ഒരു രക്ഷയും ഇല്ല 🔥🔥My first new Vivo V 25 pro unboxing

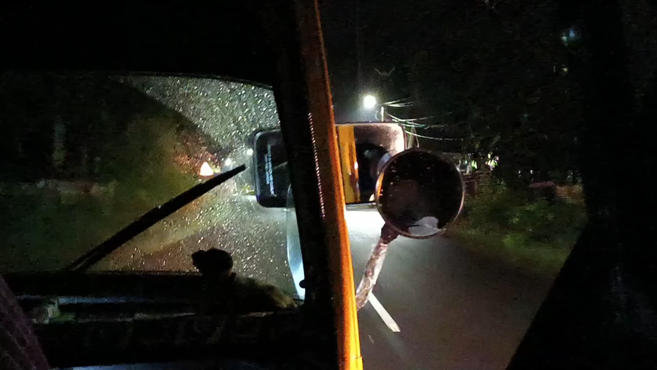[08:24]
പിന്നെ നമുക്ക് നൈറ്റ് വീഡിയോ എടുക്കുന്നത് പറ്റുന്നുണ്ട്, നല്ലൊരു നൈറ്റ് വീഡിയോ ആണ്.